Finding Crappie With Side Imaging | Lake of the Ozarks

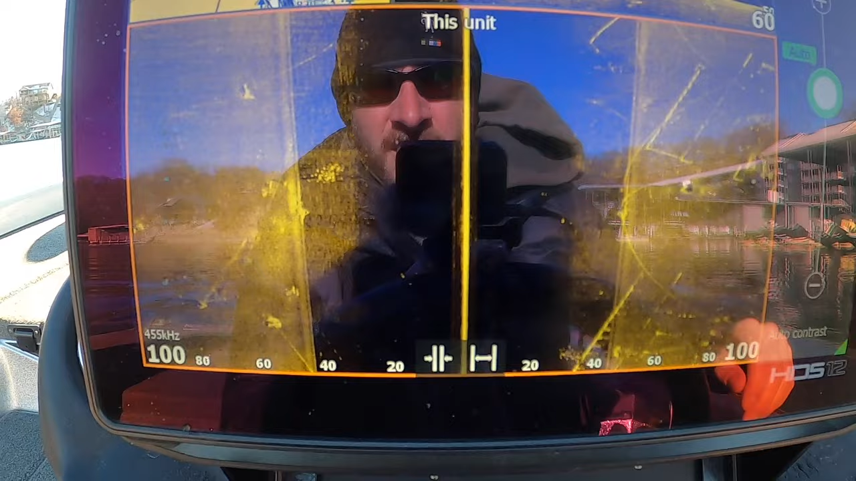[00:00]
All right guys, so I've had some people ask about crappie, what they look like on side scan, how I find them.
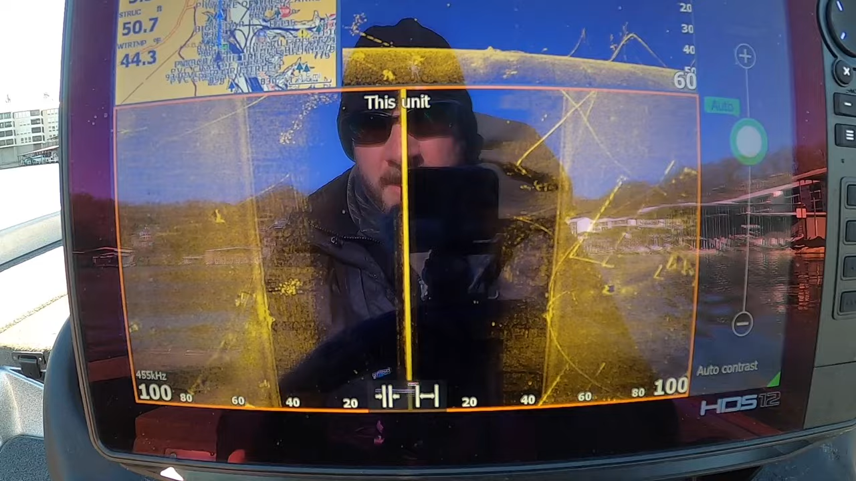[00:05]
So here are some great examples coming up here. So I went over a school back here, open water, they're just off to the left out here.
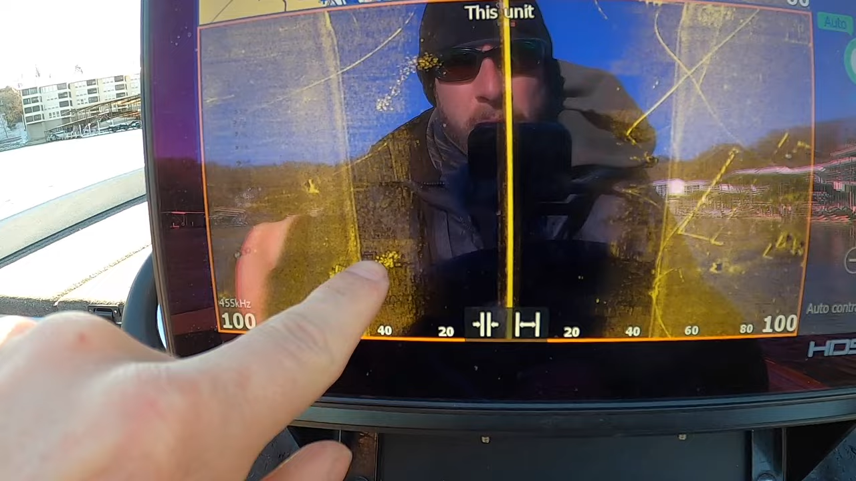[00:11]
Here's another school. These are relating more to a dock cable. So these are big cables.
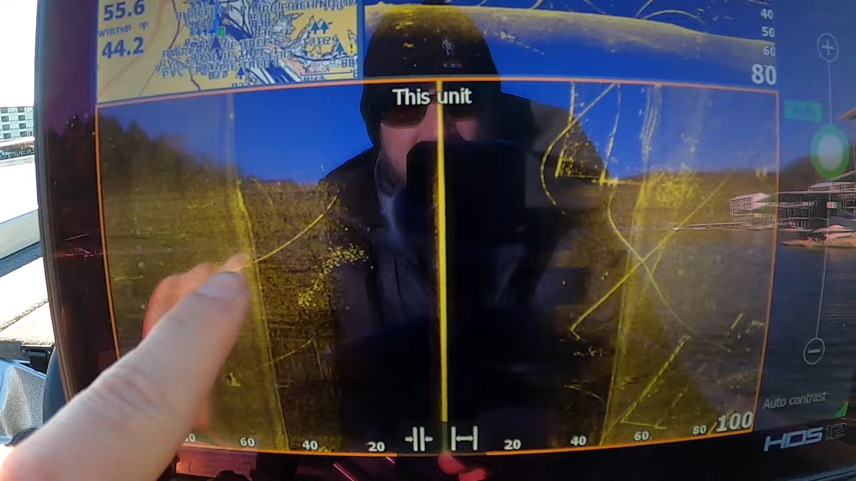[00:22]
You can see on downscan, side scan that are anchoring these condo docks here. And then within that,
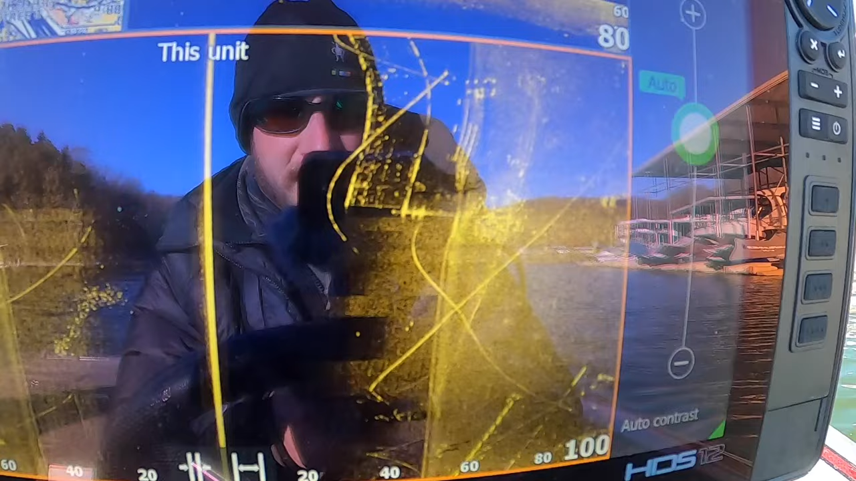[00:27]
if you look right here, this is a massive school of crappie on
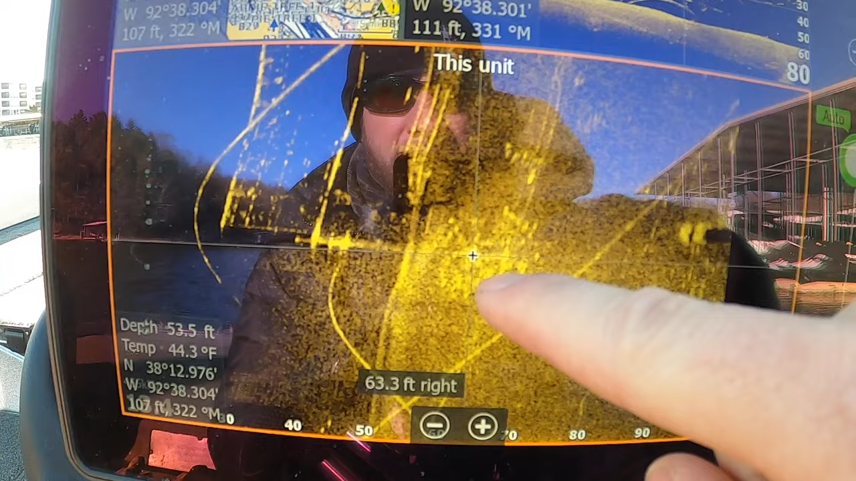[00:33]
On screen: depth 53.5 ft, water 44.3°F
the back inside of this.
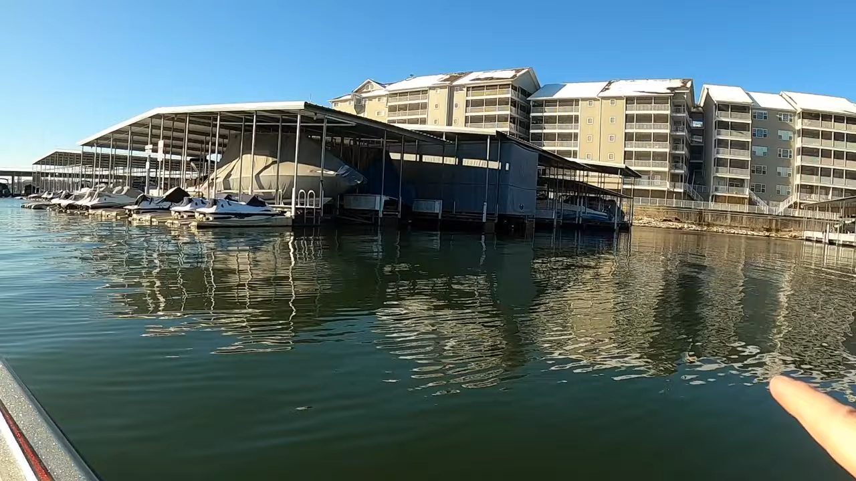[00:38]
So if you're looking at these docks, that would be like on the back corner there close to the condos, just suspended underneath it.
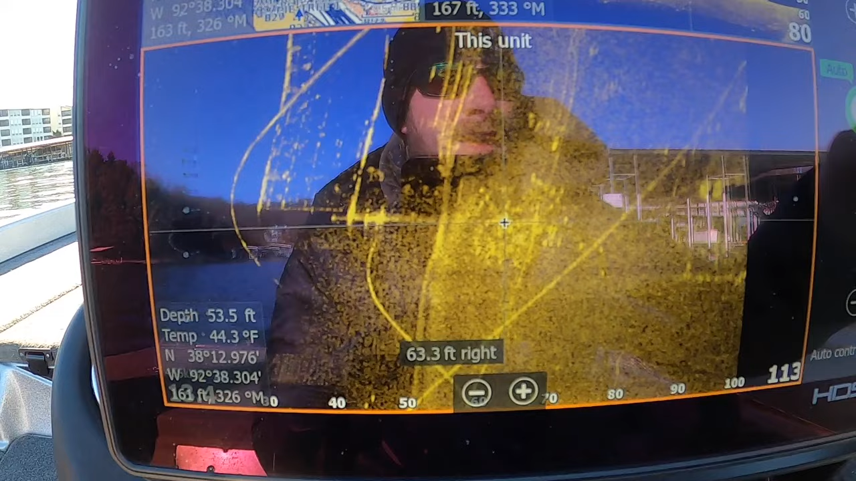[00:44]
On screen: depth 53.5 ft, water 44.3°F
Now the thing with side scan and side imaging and stuff like that is you don't necessarily know how deep they are.
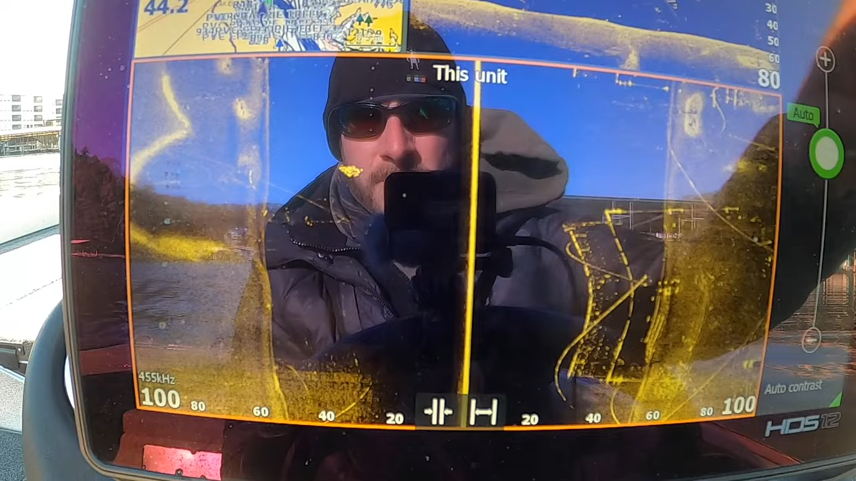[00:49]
Here's another little pod of crappie,
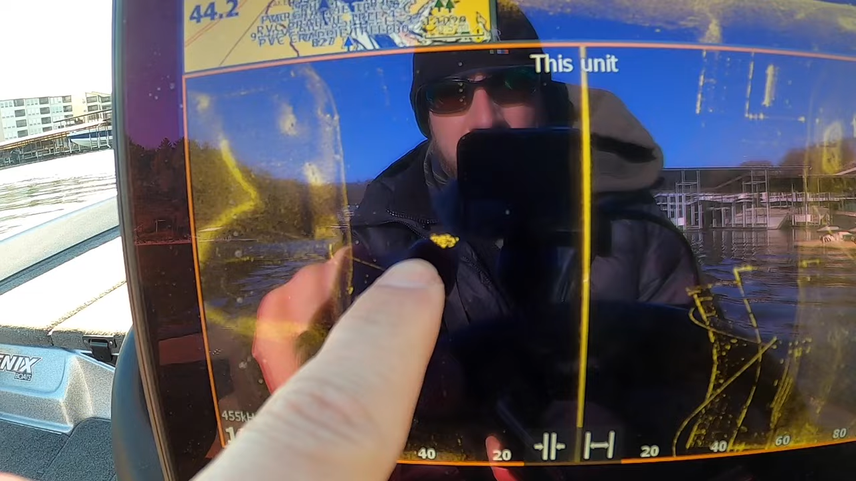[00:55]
but you don't necessarily know how deep these are unless you can see the shadow over here on the ground.
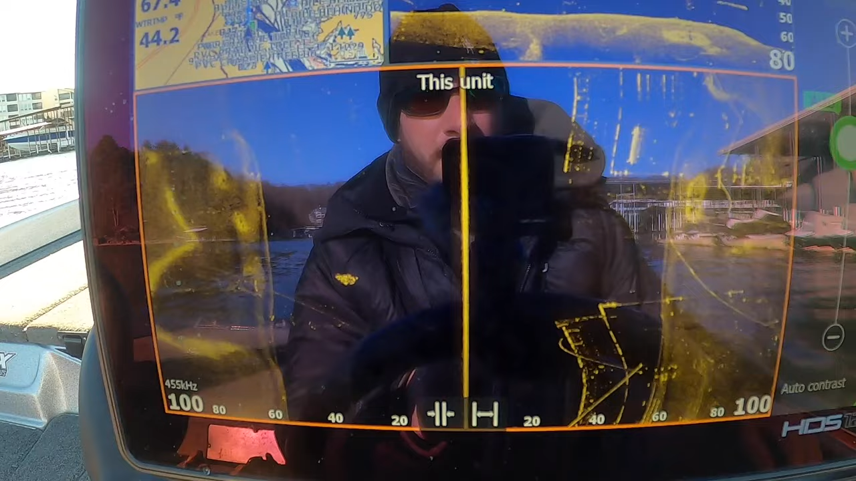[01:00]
So one thing you kind of need to take into consideration with that is if you can drive over them with downscan, you'll know actually how deep they are.
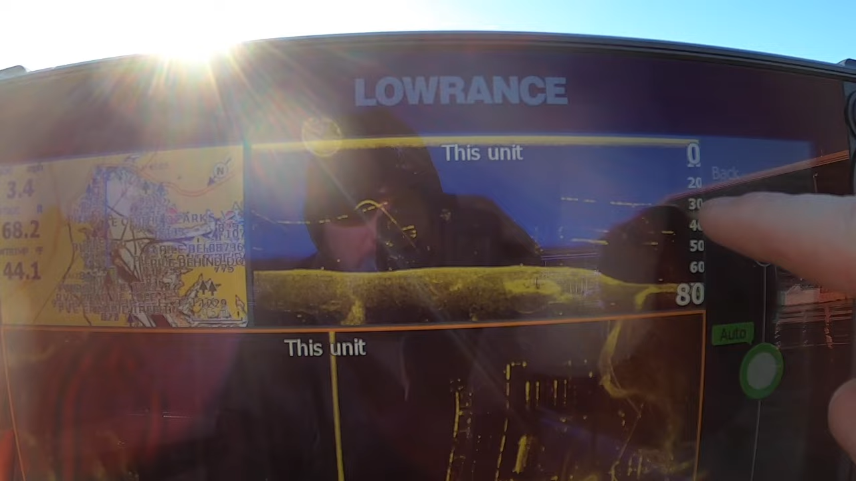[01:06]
Like some of these fish that we drove over back there, they're around 30 feet deep.
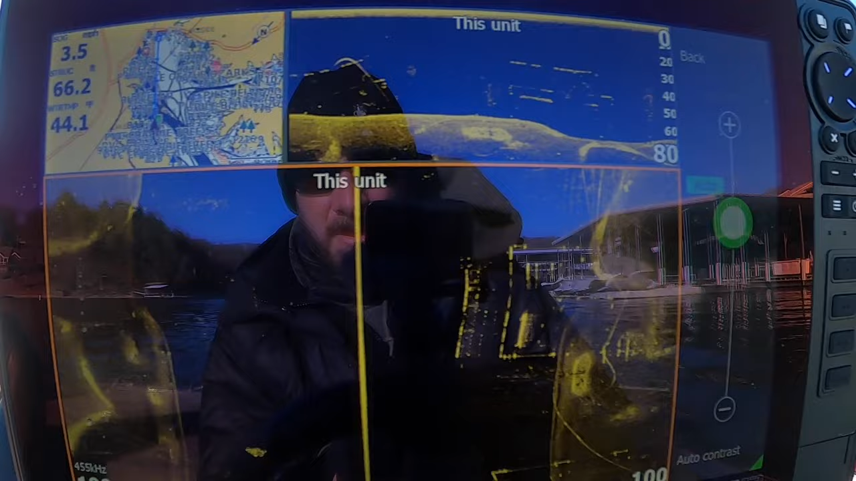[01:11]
So that is how you can find them. That's what they look like.